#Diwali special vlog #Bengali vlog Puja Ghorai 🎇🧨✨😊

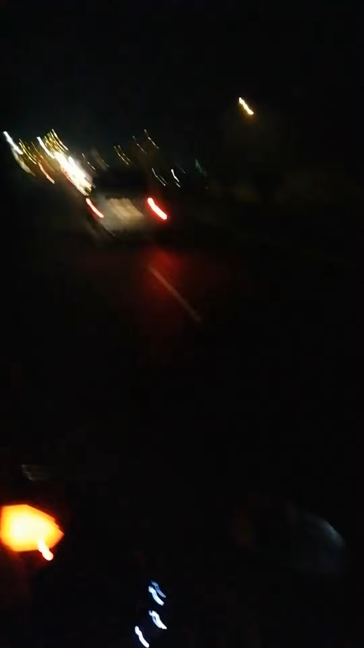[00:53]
তো তোমরা দেখতেই পাচ্ছ আমরা এখন বাড়ি থেকে বেরিয়ে পড়েছি আর আমরা এখন যাচ্ছি বাগনান। বাগনানে মানে পুরোটাই মোটামুটি ঘোরার ইচ্ছে আছে।
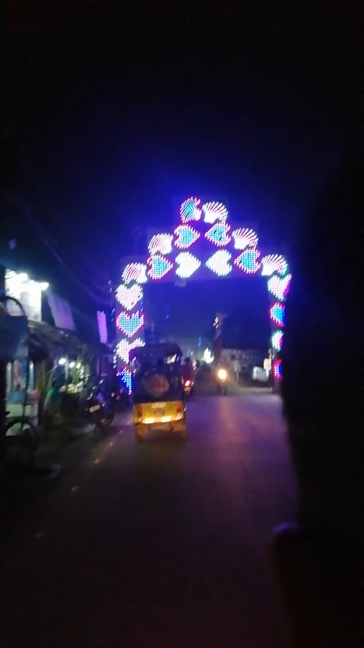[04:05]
তো এটাই হলো সেই প্যান্ডেলটা যেটা তোমরা এখন দেখতে চলেছ। তো দেখো তোমাদের কীরকম লাগে।